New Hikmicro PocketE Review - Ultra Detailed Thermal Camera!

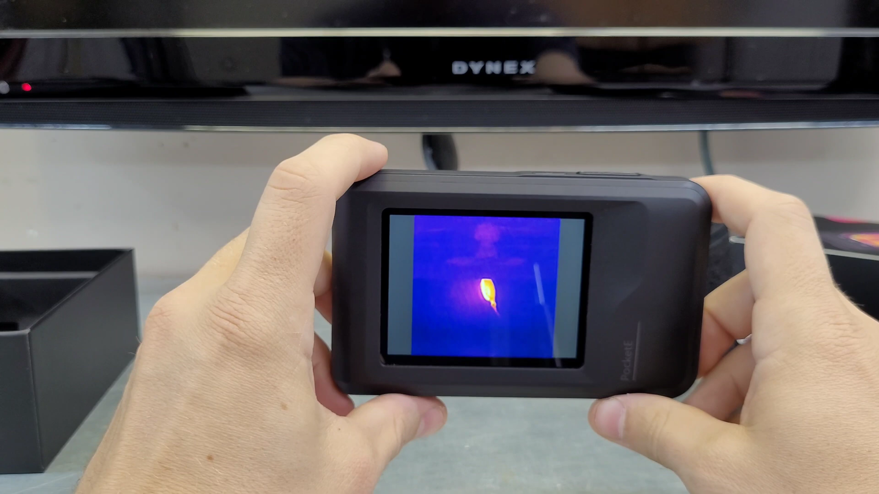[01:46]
degrees so show you a quick image here and then i'll take you inside and show you some of the
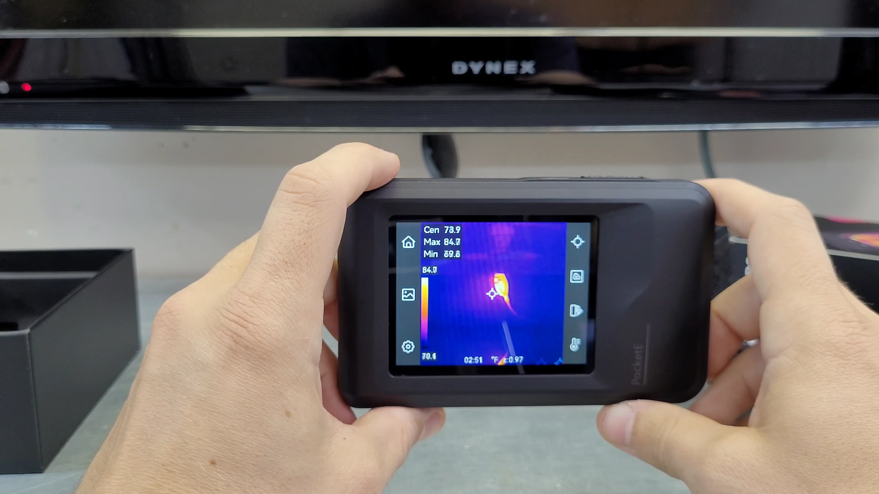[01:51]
new features so there it is once again you have your center your
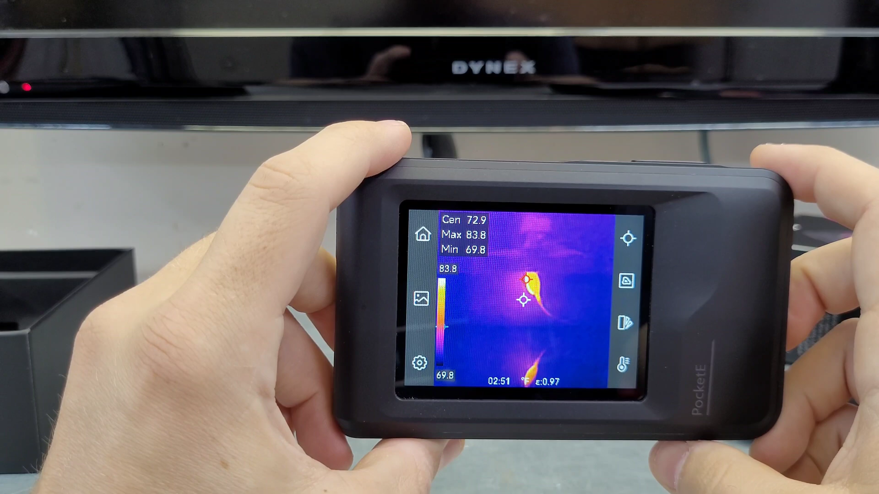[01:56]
max temp and your minimum temp doing a little calibration
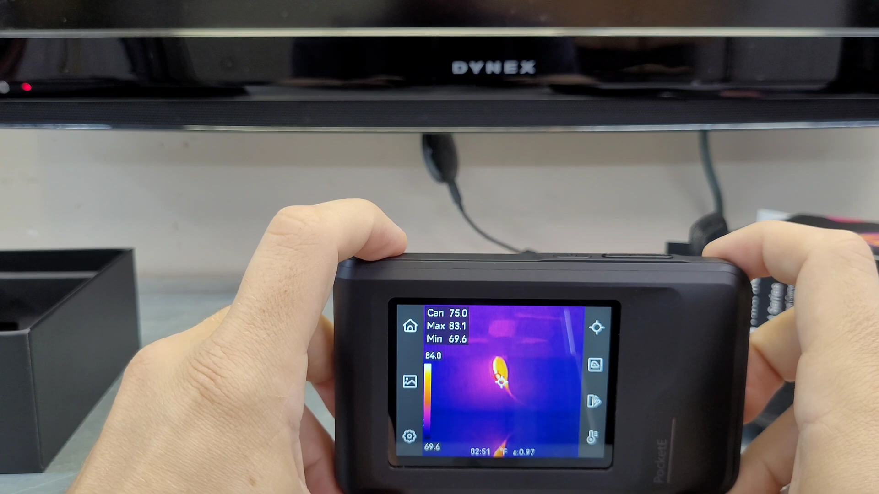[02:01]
actually chromecast is running a little cooler than usual today so yeah
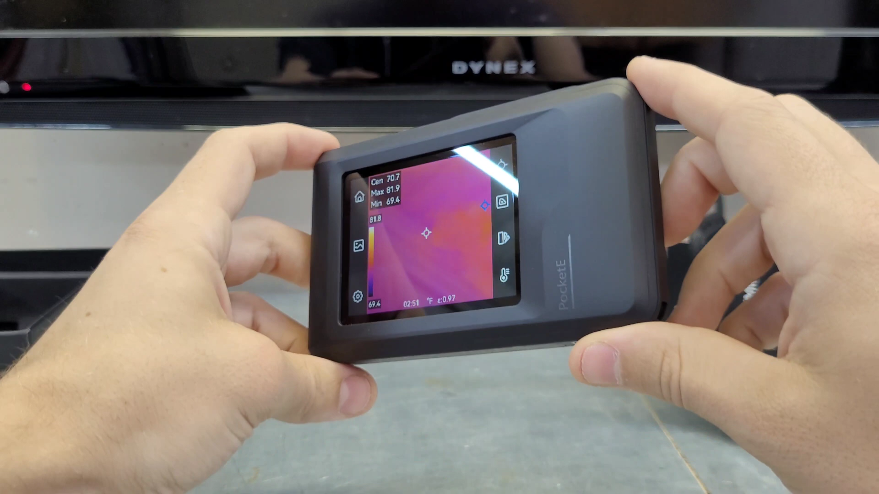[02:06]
this is just sort of the first look i'll take you inside show you a couple of the new features and
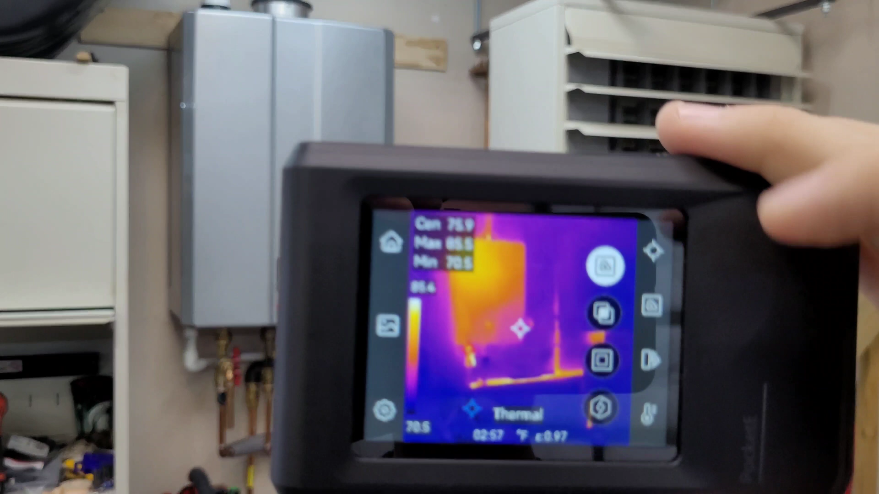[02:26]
features on the hike micro on this so here we have some heat in the boiler i've been running some
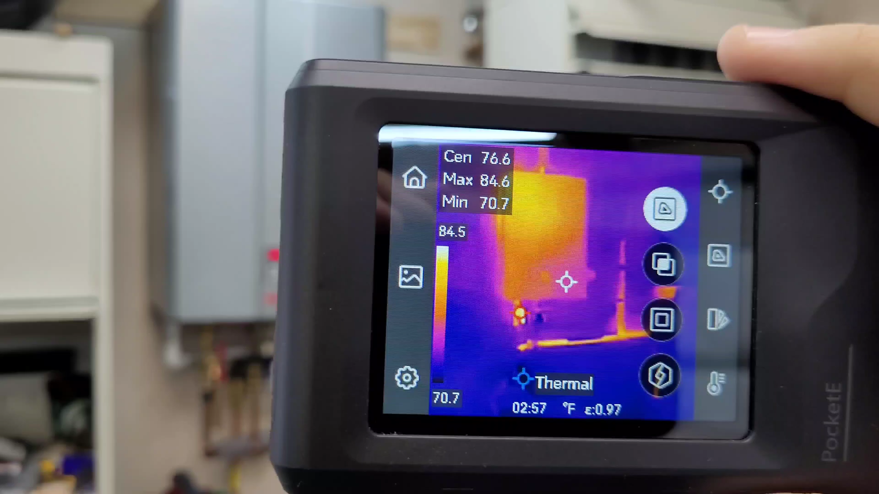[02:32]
On screen: spot 76.6°F, max 84.6°F, min 70.7°F, scale top 84.5°F, scale bottom 70.7°F
hot water recently so you can see the water pipes are hot but as you notice with most
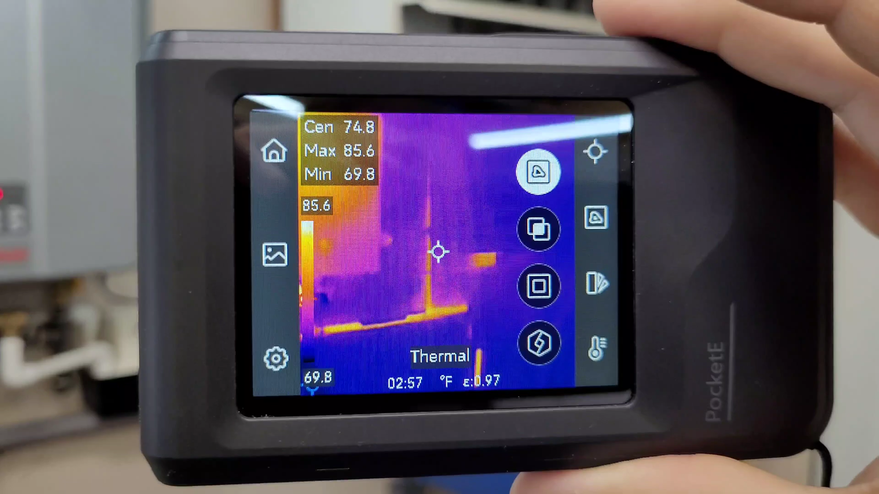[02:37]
On screen: max 85.6°F, min 69.8°F
thermal cameras if you look at something that is not hot you really can't make out any detail on
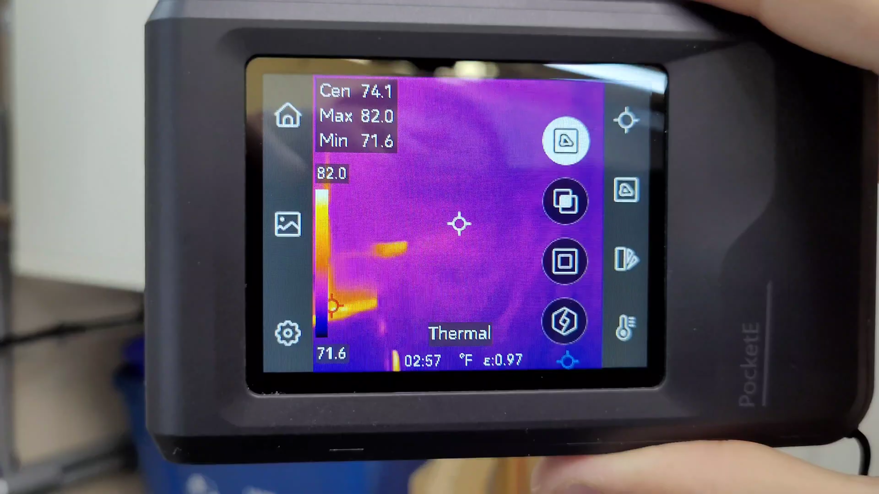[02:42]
On screen: spot 74.1°F, max 82.0°F, min 71.6°F, scale top 82.0°F, scale bottom 71.6°F
it but with the new pocket series you can add that second camera
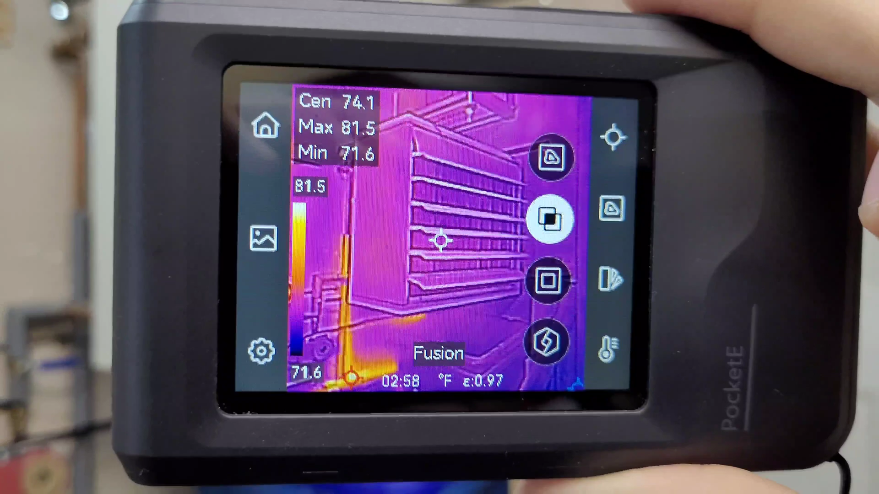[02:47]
On screen: max 81.5°F, min 71.6°F, scale top 81.5°F, scale bottom 71.6°F
into the thermal image and see all this detail so down here on
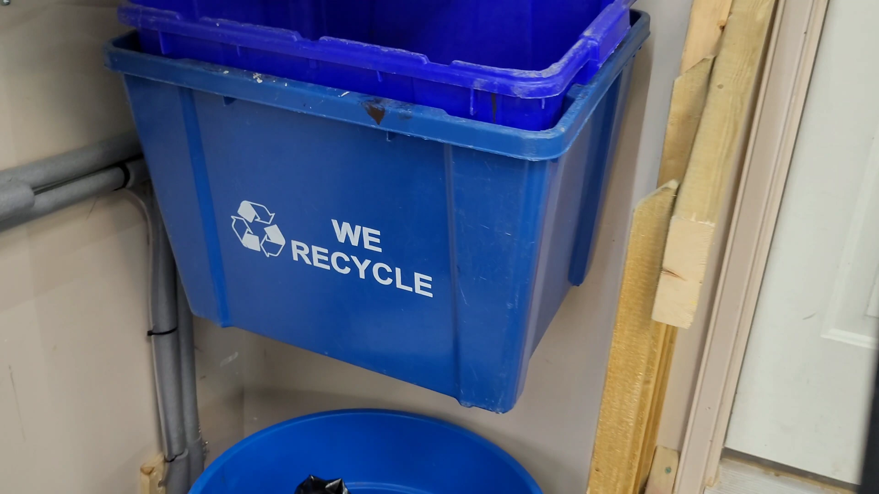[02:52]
a recycling bin it says we recycle and you can actually see that on the thermal camera with the addition
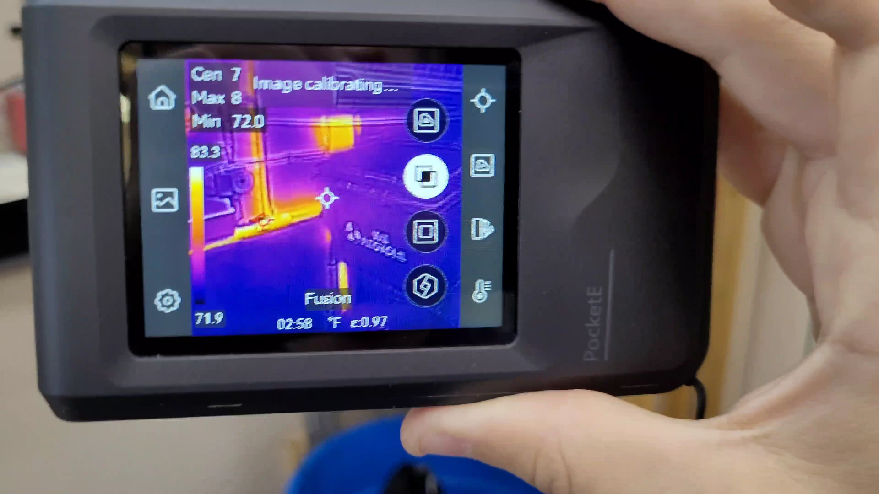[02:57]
of that second camera lens so this is a really cool feature i think this is a game changer
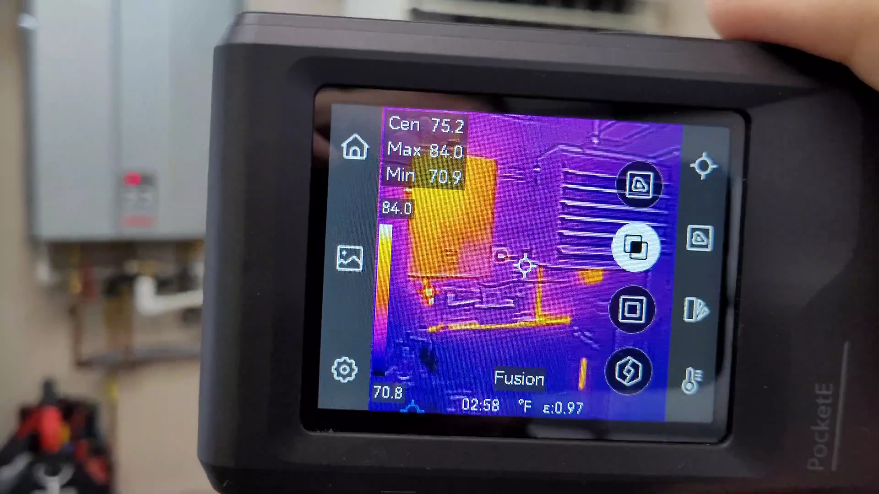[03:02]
On screen: spot 75.2°F, max 84.0°F, min 70.9°F, scale top 84.0°F, scale bottom 70.8°F
in the thermal camera market you can totally see
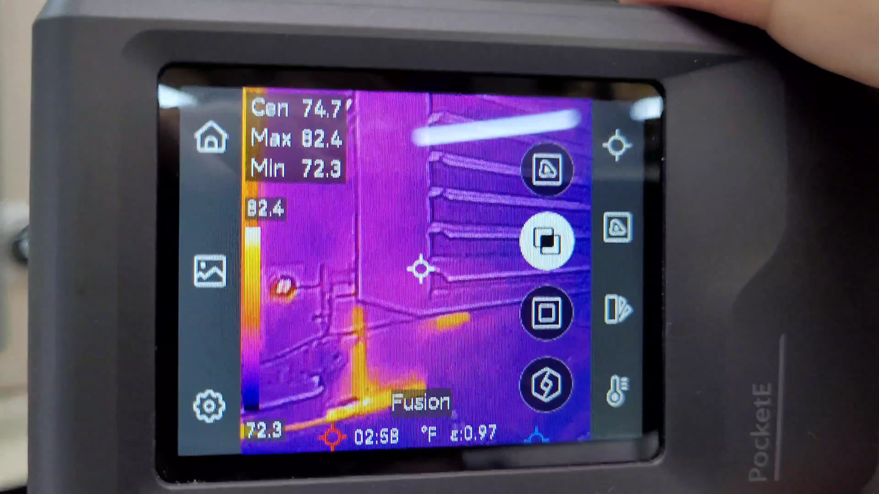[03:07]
On screen: max 82.4°F, min 72.3°F
all details whether it's hot or cool which is great for you know kind of finer
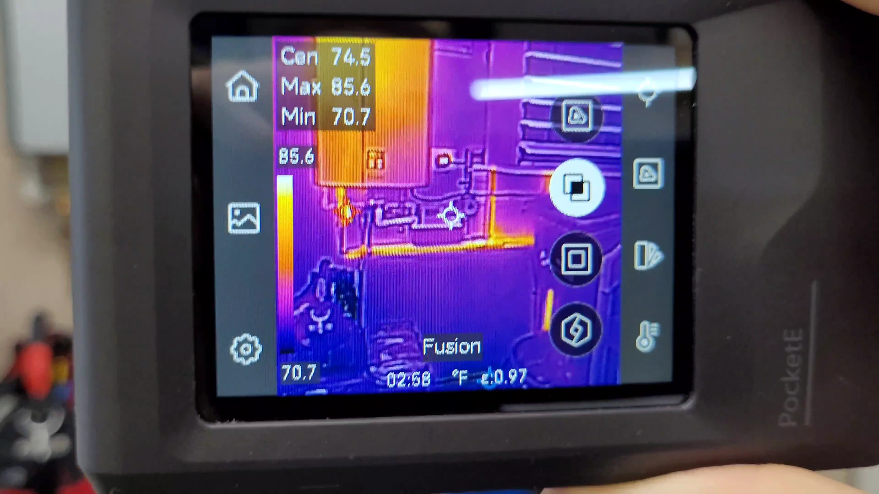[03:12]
On screen: spot 74.5°F, max 85.6°F, min 70.7°F, scale top 85.6°F, scale bottom 70.7°F
details if you're not really sure where you're pointing the camera you can turn that on and it makes such
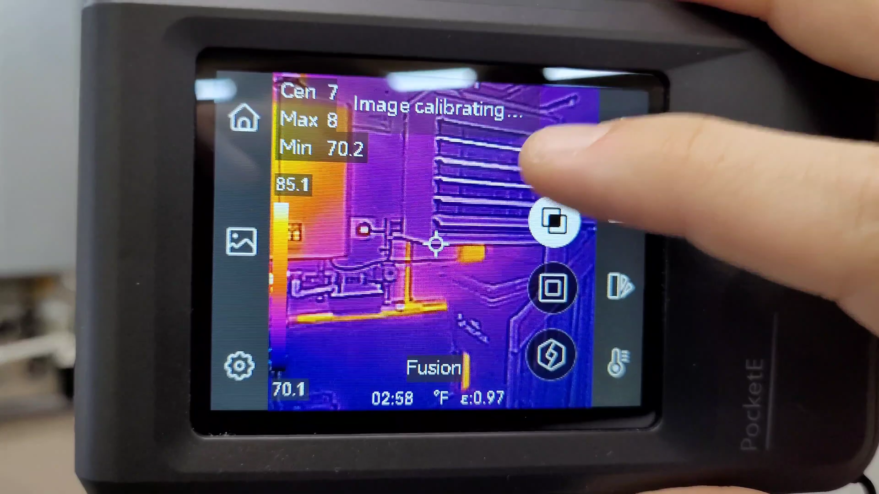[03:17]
On screen: min 70.2°F
a difference in the image i'll turn it back off here all that detail is gone
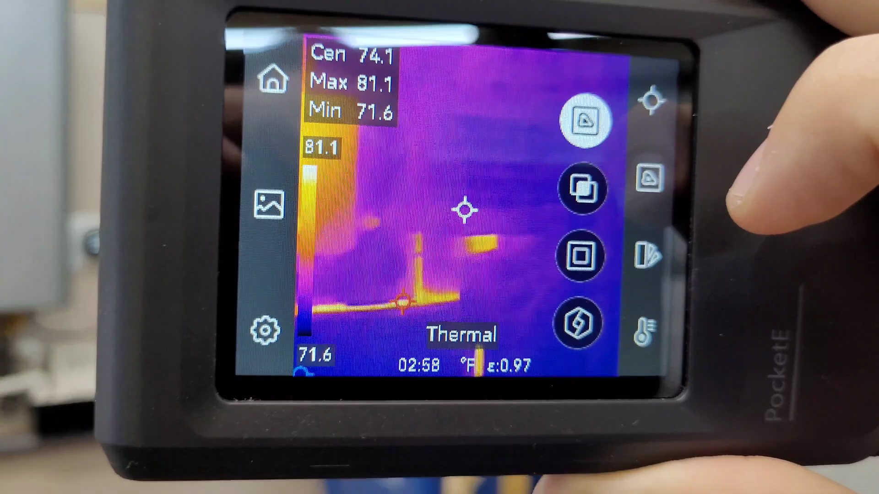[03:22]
On screen: spot 74.1°F, max 81.1°F, min 71.6°F, scale top 81.1°F, scale bottom 71.6°F
all that detail is back now down here we
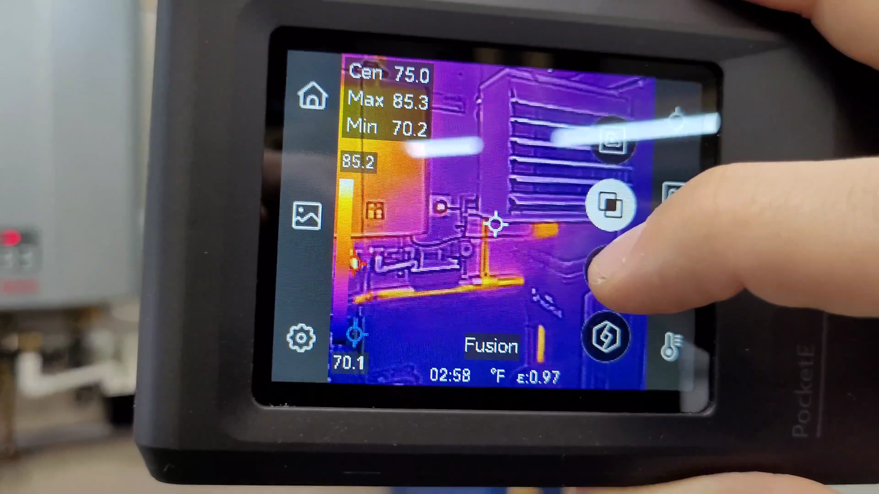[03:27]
On screen: max 85.3°F, min 70.2°F, scale top 85.2°F, scale bottom 70.1°F
have the picture in picture if you want to do thermal camera in the center with a standard camera
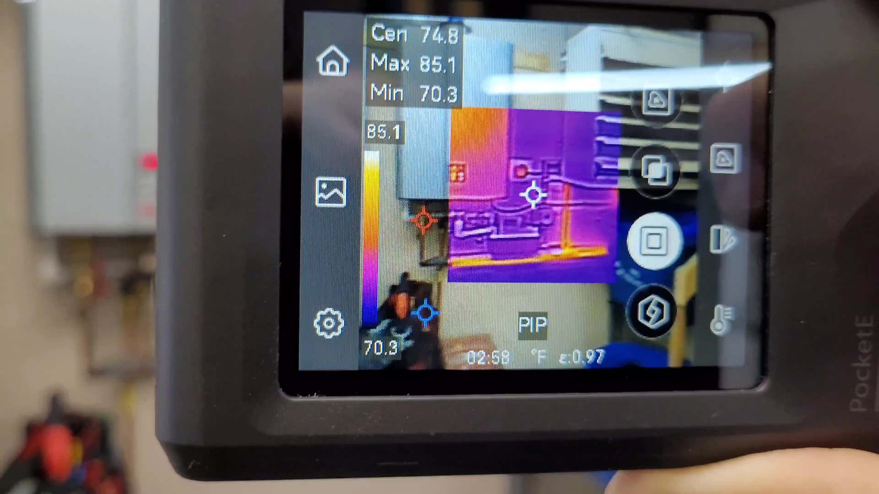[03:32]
On screen: max 85.1°F, min 70.3°F, scale top 85.1°F, scale bottom 70.3°F
around the outside and down here we have another version